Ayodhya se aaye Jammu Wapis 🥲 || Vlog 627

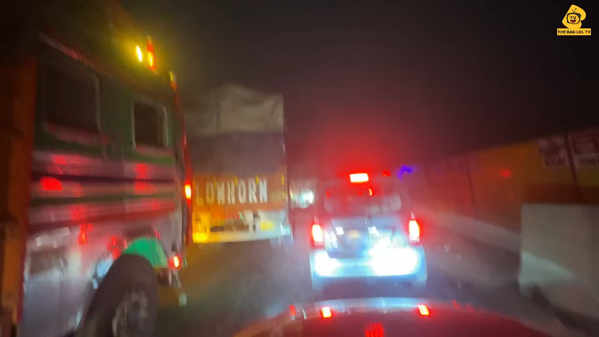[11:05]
ट्रक वालों ने जाम लगा के रखा हुआ है। क्या है यार, ट्रक वालों की वजह से जाम लगा हुआ है ब्रो। पिछले मोदी ने निकाला नहीं है ट्रक वालों को सजा,